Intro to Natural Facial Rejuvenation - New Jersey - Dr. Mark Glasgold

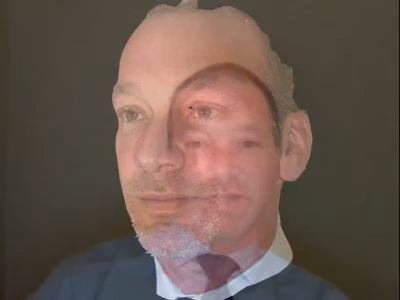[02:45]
We even use a 3D camera so that you can understand why your face is looking a bit older and how we can make it look more youthful. The rest of the series of videos will look at each area of the face in detail explaining how to achieve natural results and how to improve and make it look more.